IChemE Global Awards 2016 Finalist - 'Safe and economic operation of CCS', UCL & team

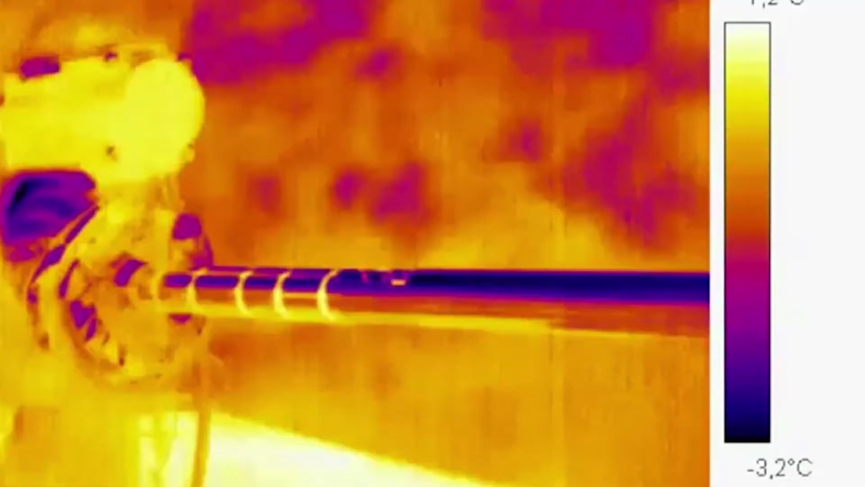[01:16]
On screen: scale bottom -3.2°C
Using infrared recording, our partners in France have for the first time conducted
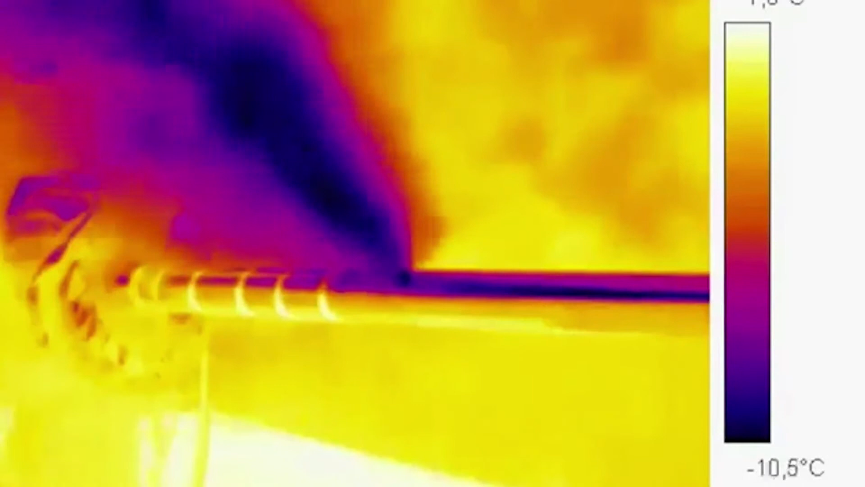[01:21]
On screen: scale bottom -10.5°C
pipe leak experiments to determine the likelihood of brittle fracture propagation and hence recommend relevant pipeline materials to resist it.